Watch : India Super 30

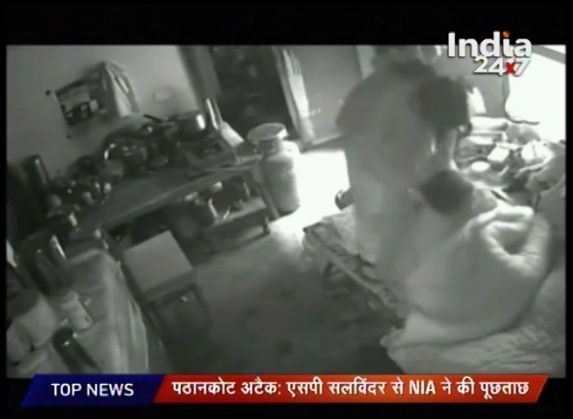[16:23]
ہوئی یہ تصویریں پانچ جنوری کی ہے بجنور کے نہٹور کی رہنے والی سنگیتہ جین نام کی اس بہو پر آروپ ہے کہ اس نے